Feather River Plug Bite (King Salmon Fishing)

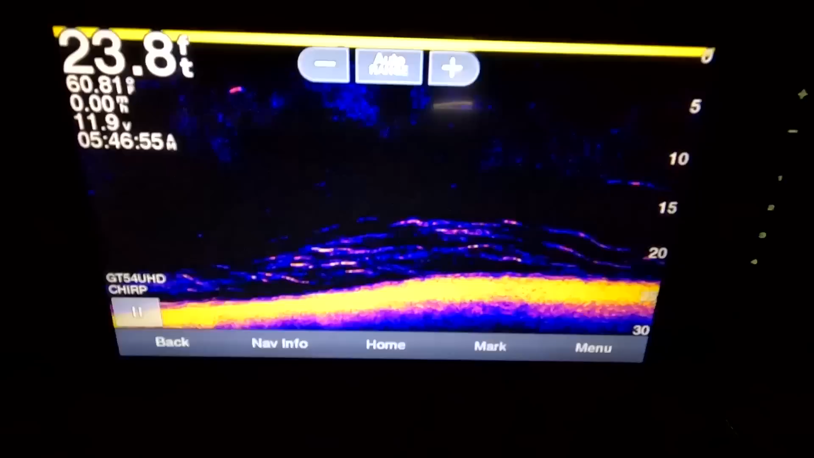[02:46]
On screen: depth 23.8 ft
We got about 10 minutes till we can get started here. Pretty promising sign of what's to come once we get the lures in the water.